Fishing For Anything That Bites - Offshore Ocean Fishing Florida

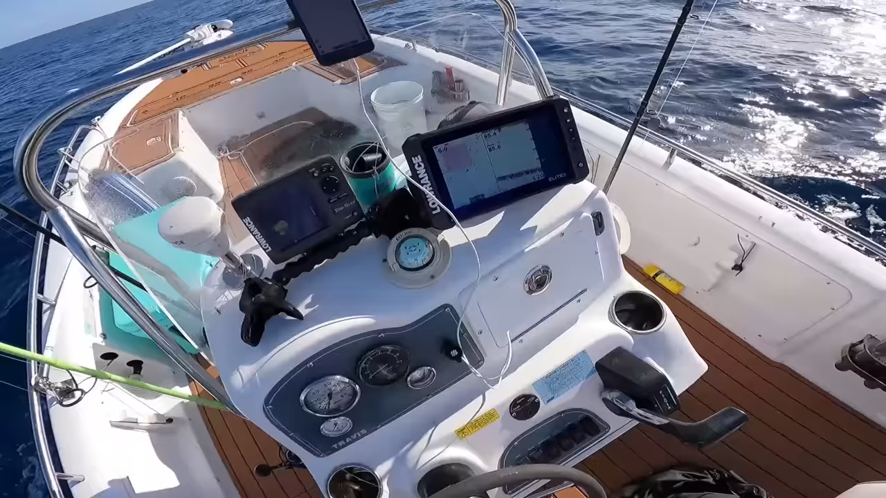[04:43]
all right made it to our first spot uh that we're gonna try and i've never been here before i just want to uh try it that's what uh fishing is all about and also check out uh the new toy i got here this is uh the lawrence elite fs9 and it was on sale at vast pro from like 1300 to down to like